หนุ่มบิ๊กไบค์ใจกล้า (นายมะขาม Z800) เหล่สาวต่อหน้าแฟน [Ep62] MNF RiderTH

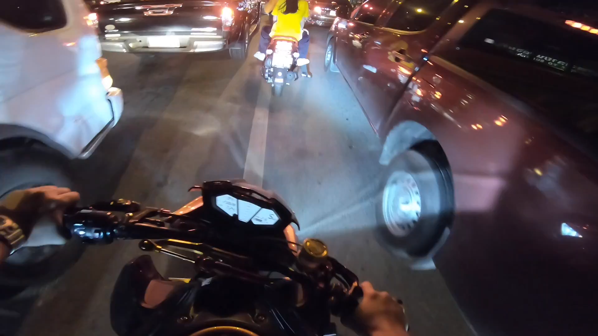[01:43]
นี่กว่าจะได้กี่จะไปกินข้าวนะครับเดี๋ยวพอไปกินข้าวปุ๊๊بพอกี่กลับห้องอะเจอรถติดแบบนี้หญิวๆ ต่อที่เกินมาก็คือหมวดเลย